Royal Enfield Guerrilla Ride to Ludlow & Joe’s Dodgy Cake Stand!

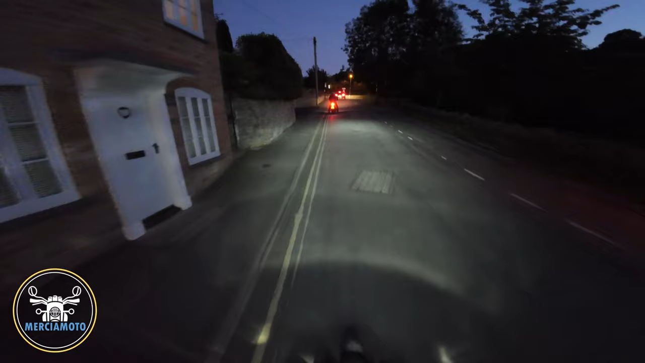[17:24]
All good. All good in the hood. Okay. We go in left, good. Paul. Left, Paul. Okay. And I think it's a few yards and you'll turn right. Well, let me go left first, so take it easy. Okay. You've got to turn right up camp, I think it is, or something. Carry on. I think it's just up there on that where the light is. Yeah. Yeah, turn right in 90 yards where that red reflector is. I've got it. That's it.
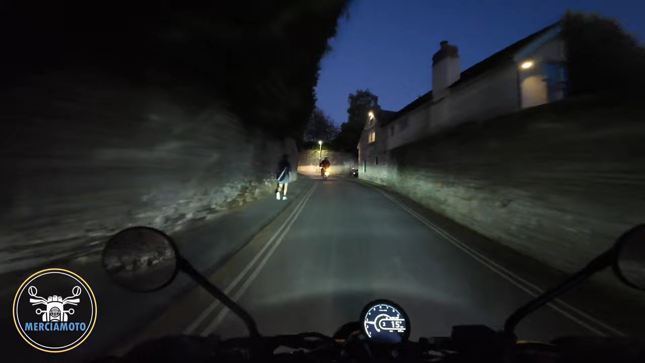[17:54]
Well, that was very, very pleasant. I enjoyed that. Is that a different one? That was a spontaneous one I found thinking about it in the week. Lovely. So I shall think again. Indicator. Find another one. Thank you. Thank you. Thank you. Yeah, I'll think. Look at the moon straight in front. Wow. Oh, wow.
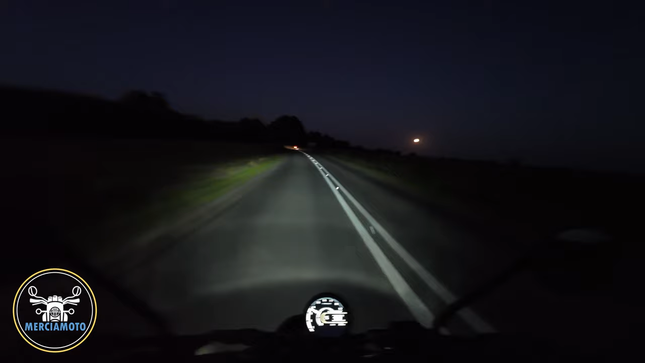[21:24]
Proper close to nature, us lot now, ain't we? Nature boys, not naturists. Nature boys. Riding towards the moon. Look at that. Yeah. Right in front. Yeah. Wow, how nice is that? This is like E.T. Beautiful. See the man in the moon. Yeah. Shine on, Harvey Moon. Harvey Moon, yeah.
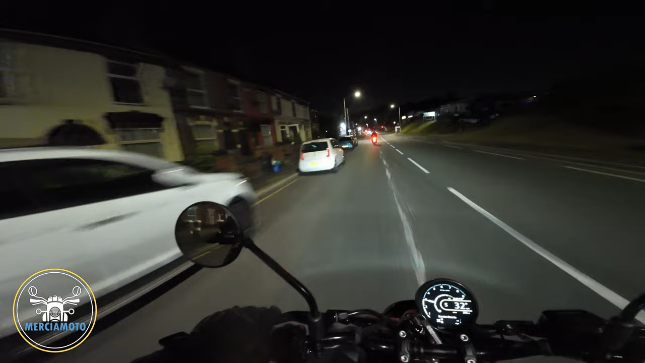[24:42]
Oh dear. I do like the way the rev counter lights up. Lovely colour. Oh, what am I on pressure?